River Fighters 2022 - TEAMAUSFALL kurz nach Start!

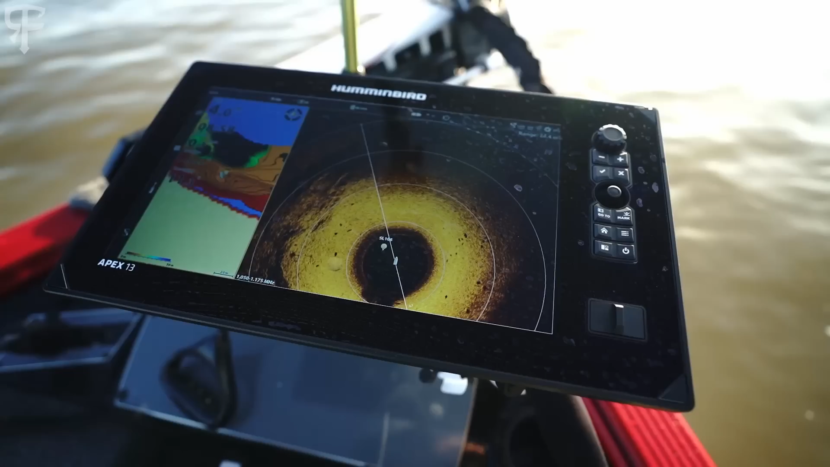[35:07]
Jetzt haben wir hier wieder einen schönen Rassenschwarm. Das sieht man richtig gut auf dem 360er.